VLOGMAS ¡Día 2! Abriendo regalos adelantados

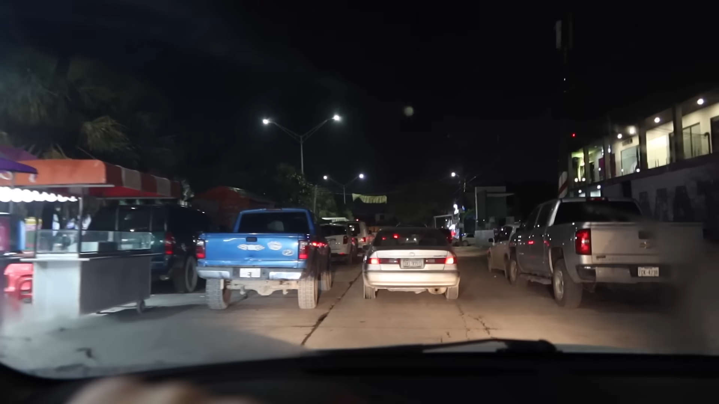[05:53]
Pero aún No tengo éxito Espero Poder encontrarlos Porque la verdad es que Si hay bastantes
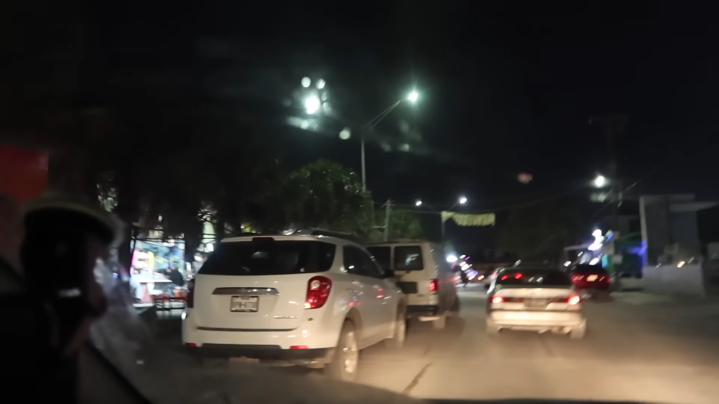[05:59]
Negocios Como pueden ver Y aquí Pues se vuelve Una zona muy concurrida En las noches Creo que ya encontré A ver A ver Oh rayos Está cerrado